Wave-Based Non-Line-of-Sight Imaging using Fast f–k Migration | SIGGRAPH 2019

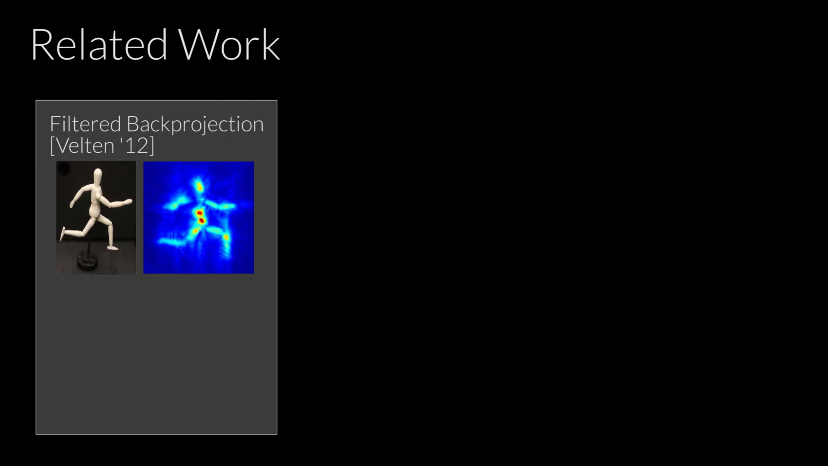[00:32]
Recent approaches to solving this challenging inverse problem include filtered back projection and the light cone transform. However, these approaches are either slow, assume a hidden object with Lambertian reflectance, or may not account for non-planar scanning surfaces or non-convocal measurements.
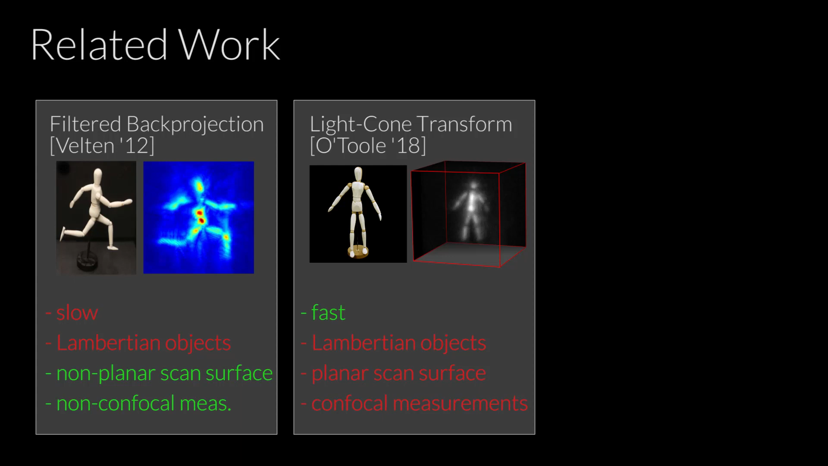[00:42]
We present a fast, wave-based image formation model for non-line-of-sight imaging called FK migration.
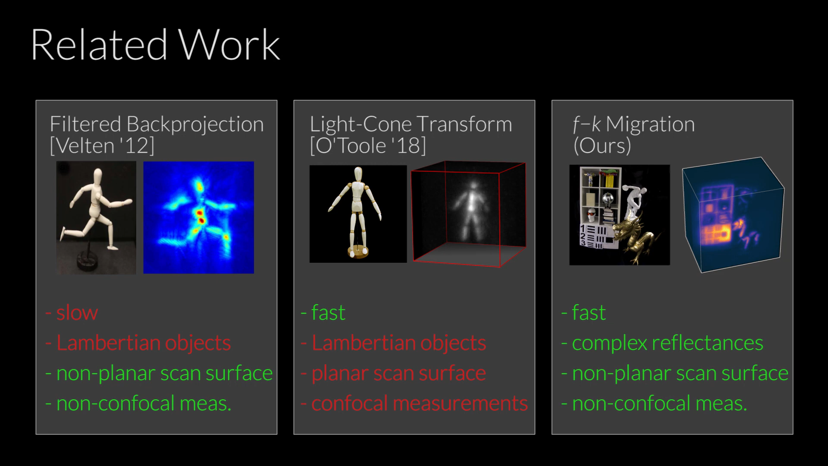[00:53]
Inspired by inverse methods used in seismology, this frequency domain approach generalizes to reflective or specular surfaces and improves upon other approaches.